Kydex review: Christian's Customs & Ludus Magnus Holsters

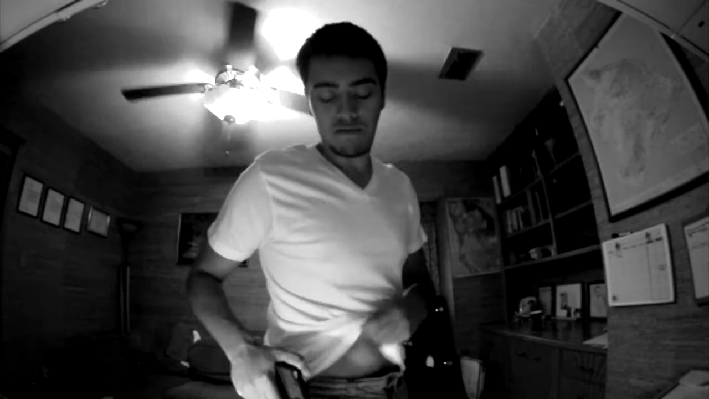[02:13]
And it's really simple. I love these clips. All I do is put it on the inside, clip over,
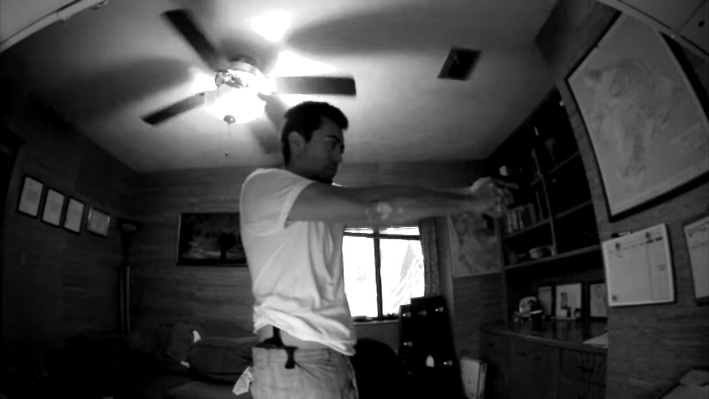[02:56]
but now I'm really having to kind of look at where the light's at in the gun.